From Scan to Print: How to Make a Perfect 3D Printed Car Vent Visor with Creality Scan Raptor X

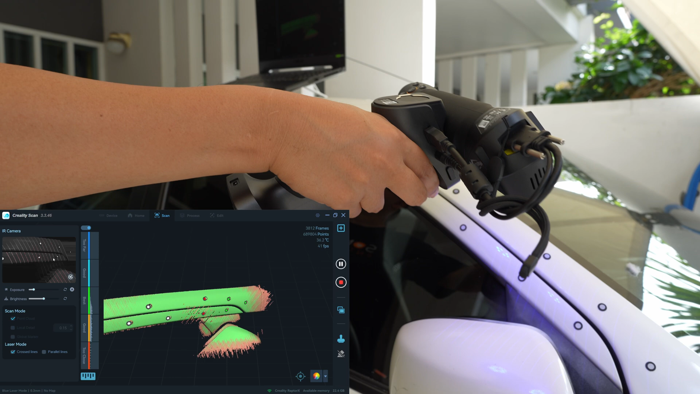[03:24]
I can know where the starting point is so that would be my starting point.
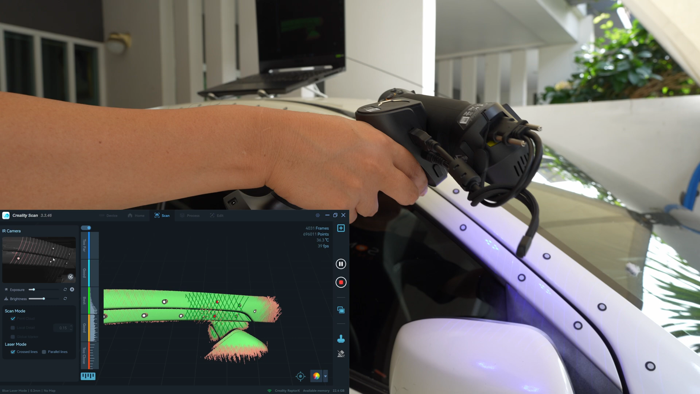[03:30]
I'm going to scan this a little bit more.
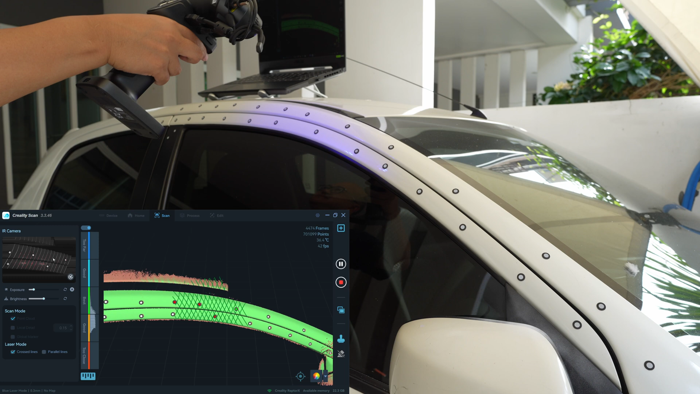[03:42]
Okay it's all done.
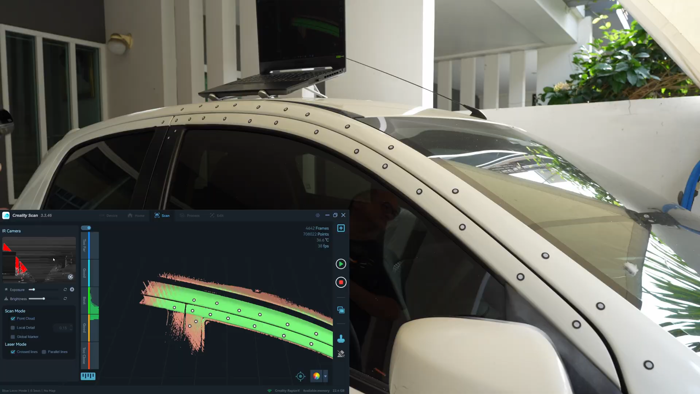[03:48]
Okay let's fuse it 0.3mm and remove the marker.
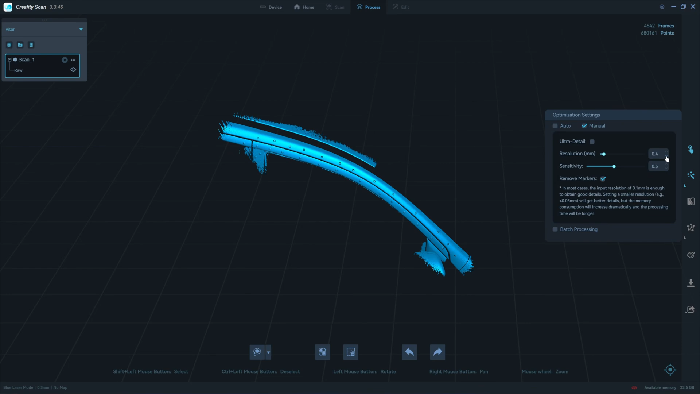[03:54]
Okay here's the result
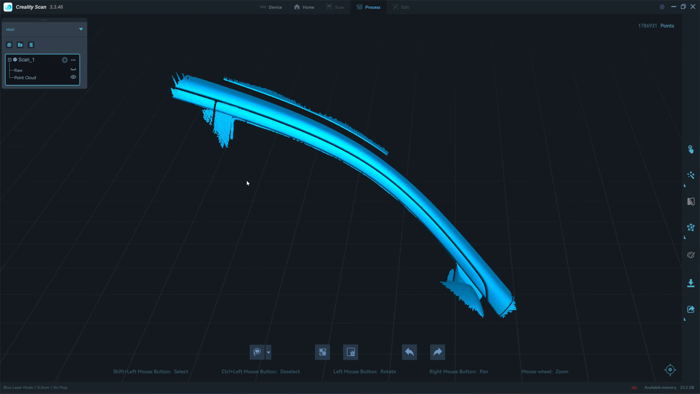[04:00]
1.8 million points is quite a lot for this part.
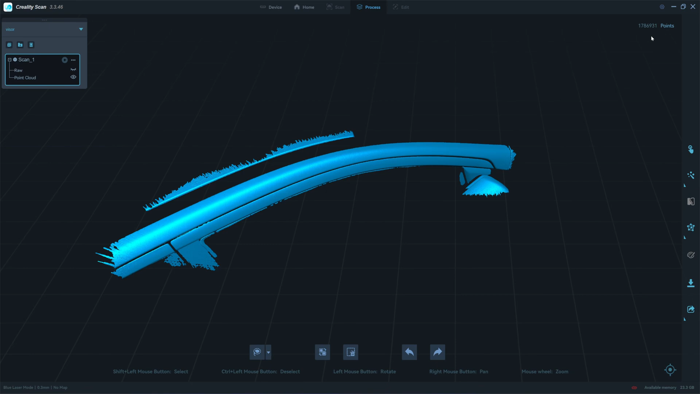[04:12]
Okay so I will export this as the point cloud ASC format.
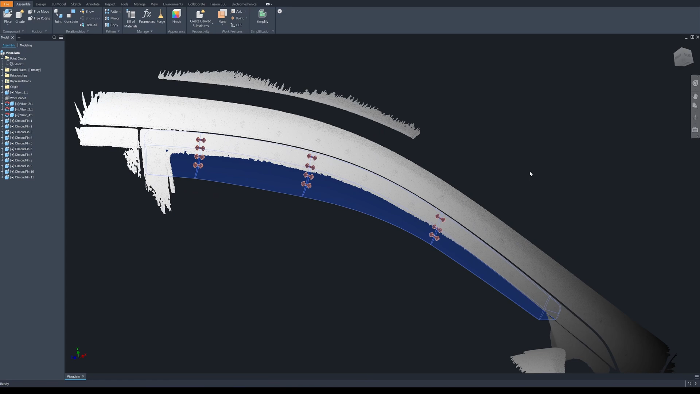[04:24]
I import the point cloud from the 3d scanner. I use it as a reference for tracing the shape and profiles of the door frame. The visor will be divided into 4 parts 1, 2, 3, and 4.
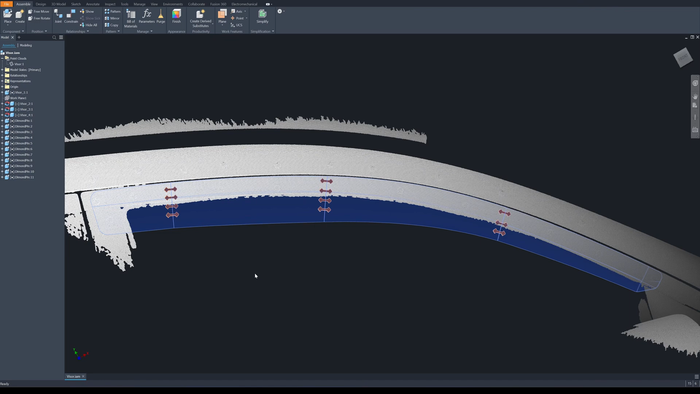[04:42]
And they are held together by using the pins.
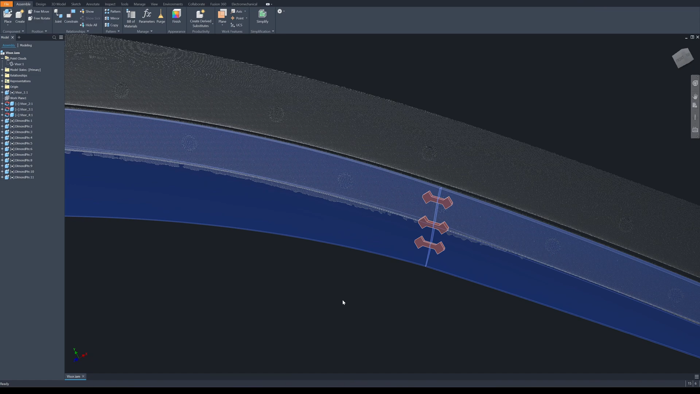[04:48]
And I will use the adhesive in combination with the pins for helping with the bonding.
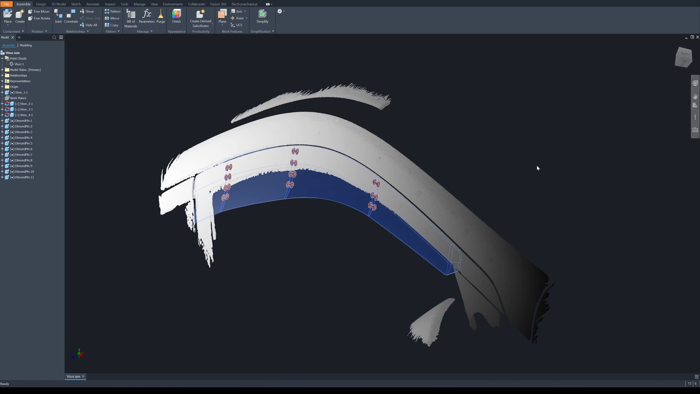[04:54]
So the profiles of the visor will follow the shape of the door frame in all angles.
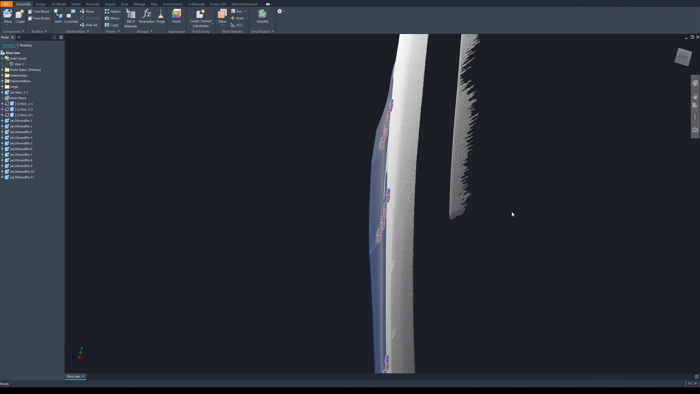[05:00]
Okay first step I create the first sketch by cropping the point cloud into a dense section.
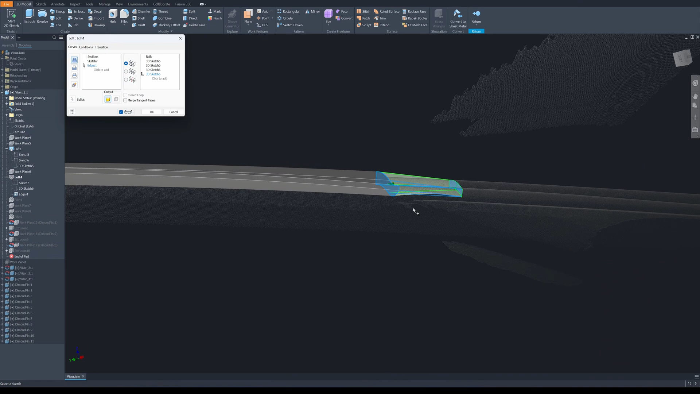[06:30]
So I can adjust all the curve to get along with the door frames. Then I make a fillet on the two corners.
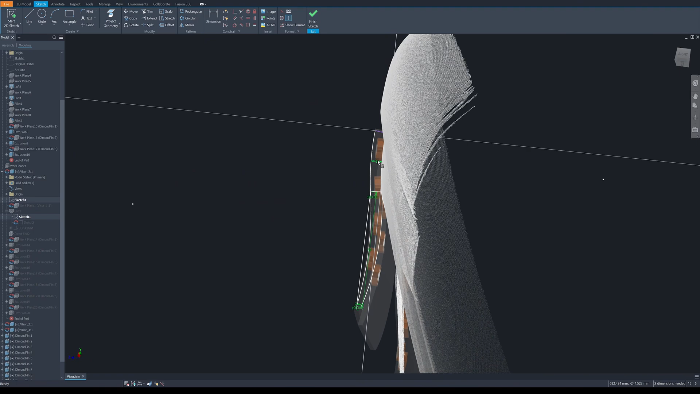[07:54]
A little bit. Outside of the window. And I make a concave here.
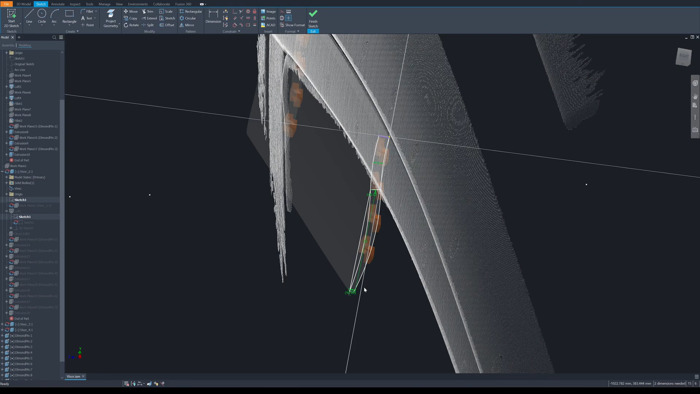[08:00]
So that rain water won't be dripping inside. And then I create a rail. Same as before. I used this gizmo. This node for moving.
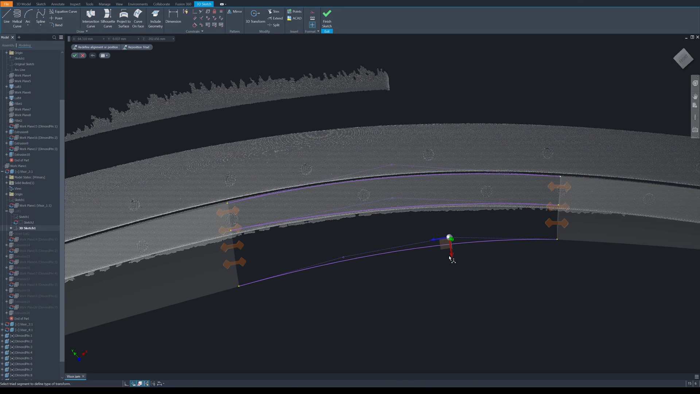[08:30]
If it's not blend in. Or if it's too shallow. Or too flat. So you can change anything anytime. You can come back and change it later.
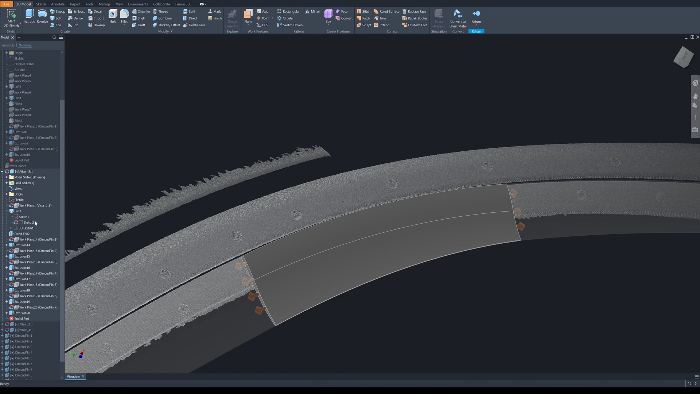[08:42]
And then I use the loft command. To loft the sketch. Using the rail. And so the same thing.
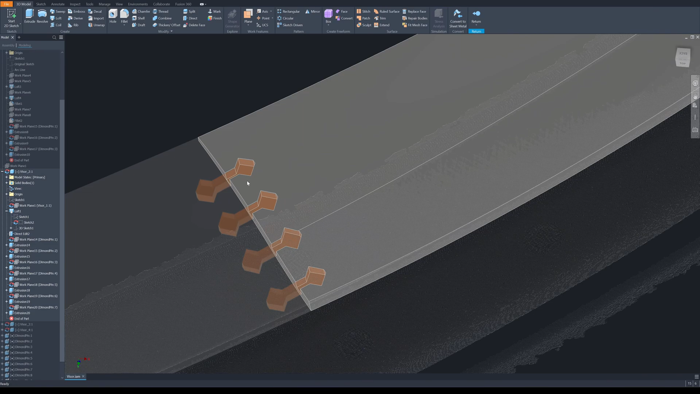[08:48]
I put four pins here. One, two, three, and four. For holding the parts together.
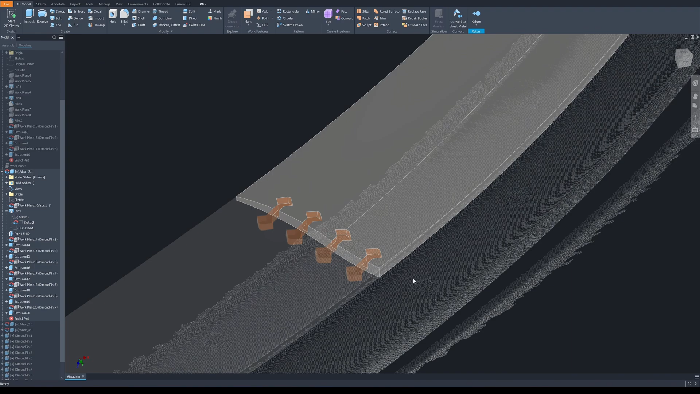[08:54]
Using the same pins. The pin thickness is 3mm. Here's the fourth part.
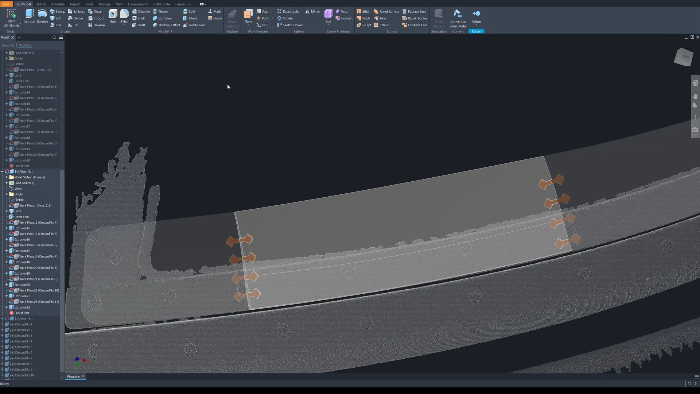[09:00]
I do the same thing. With the same sketch. I just curve a bit. And this will be the final part. The final part is a bit different. I use fillet to end it.
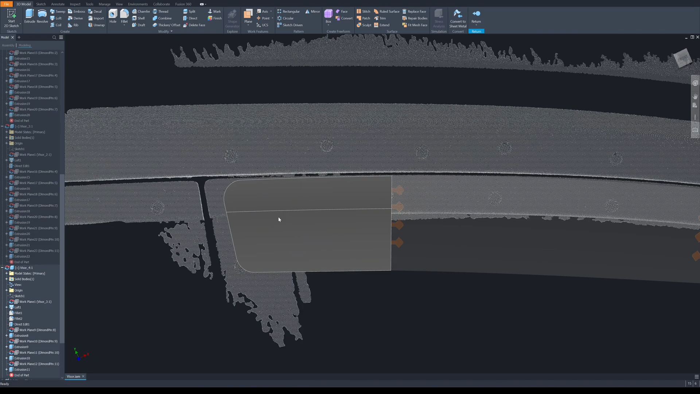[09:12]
Because it's the end point. And I think I forgot something. I forgot to conceal this end.